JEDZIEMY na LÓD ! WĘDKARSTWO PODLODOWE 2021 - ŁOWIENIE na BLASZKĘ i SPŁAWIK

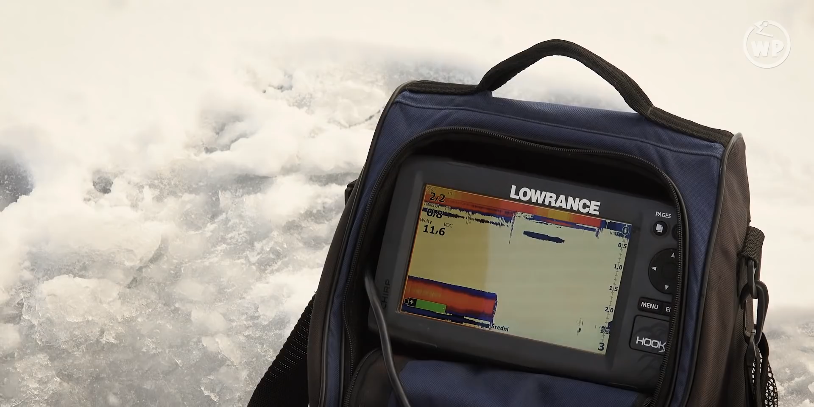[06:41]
Zaraz wchodzimy w nowe. Przesuwanie. Jako sonda powoli ma różne prędkości przesuwania.
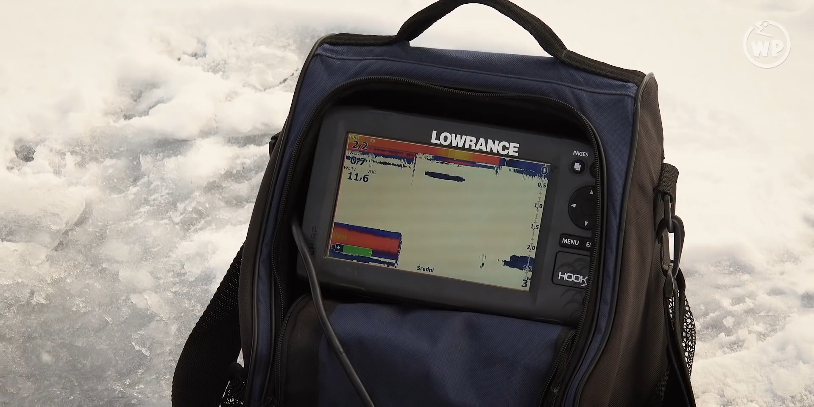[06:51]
I zapisuje historię, która się pokazuje. Spróbujmy na to.
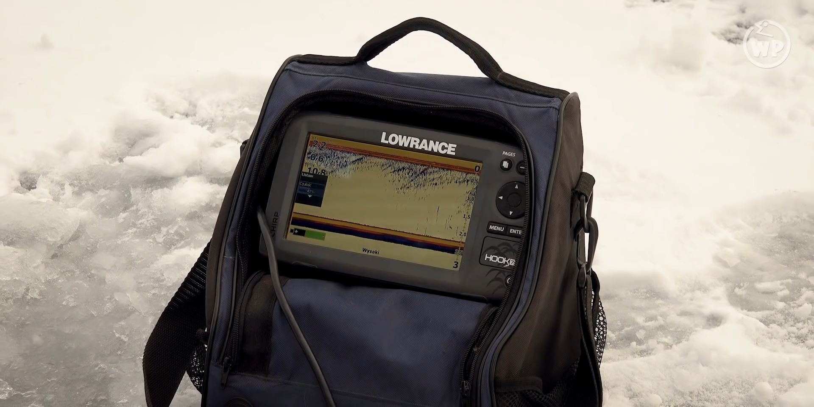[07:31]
To jest właśnie echo sondy, po to jest elektronika, żeby się nie nadźwigać. To znaczy zrobiłem, ja pokażę te ryby.